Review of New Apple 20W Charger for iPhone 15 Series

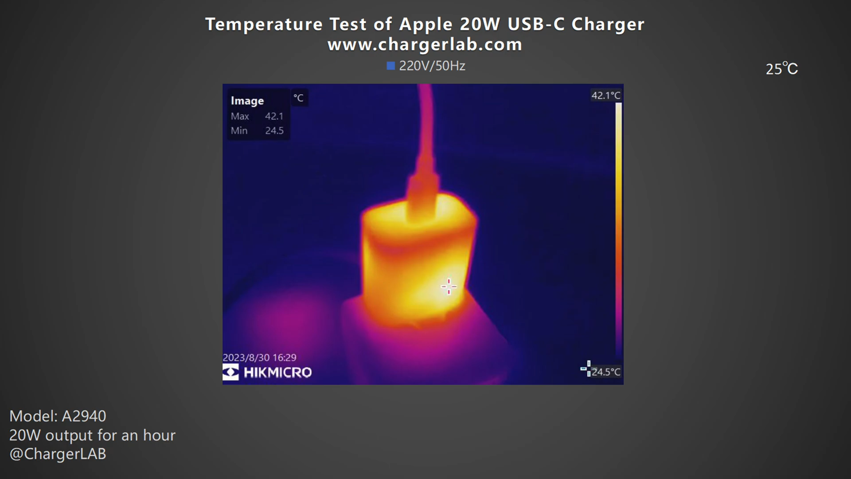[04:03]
On screen: max 42.1°C, min 24.5°C, scale top 42.1°C, scale bottom 24.5°C
Moving on to the 110V 6T. The maximum temperature on the front and back is 46ºC and 52.9ºC, respectively.
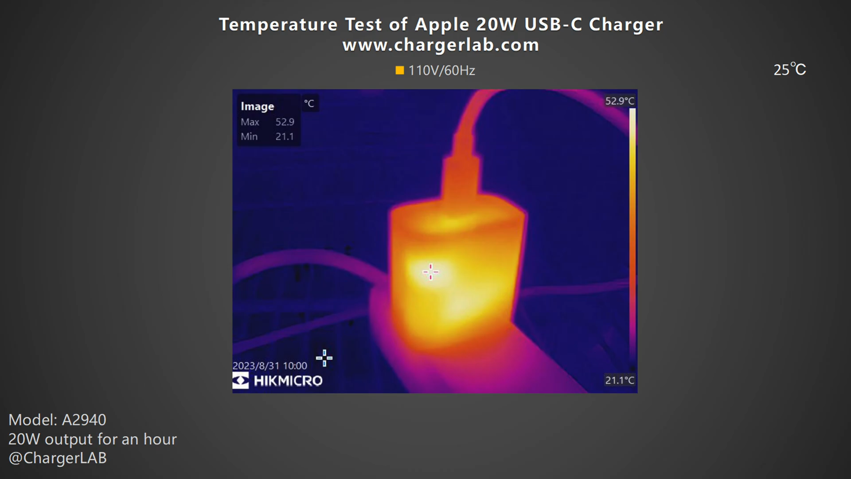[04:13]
On screen: max 52.9°C, min 21.1°C, scale top 52.9°C, scale bottom 21.1°C
It's slightly higher than your body temperature and complies with the IEC 62368 standard.